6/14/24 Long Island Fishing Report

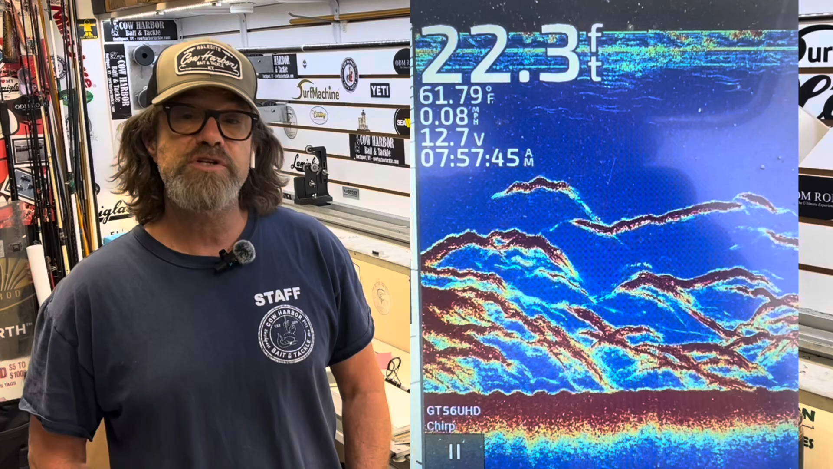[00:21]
On screen: depth 22.3 ft, water 61.79°F, speed 0.08 mph
These fish are just ready to eat. They are moving. It's stacked up everywhere.
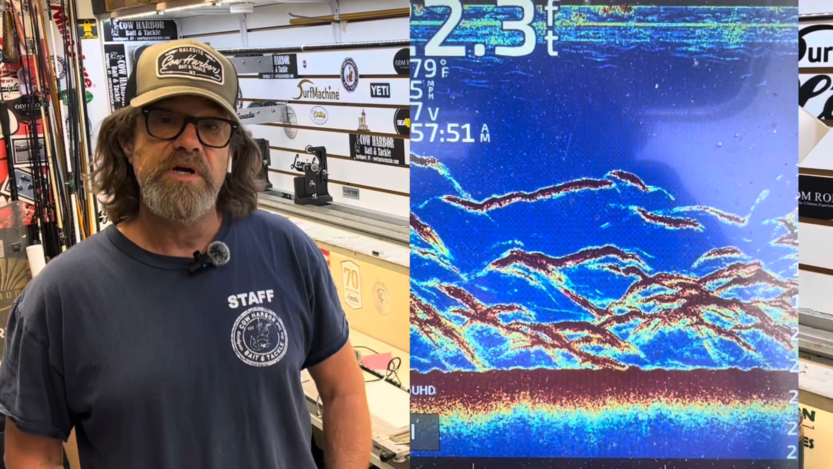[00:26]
On screen: depth 2.3 ft, water 79°F, speed 5 mph
I have to say it's probably like some of the best striped bass fishing.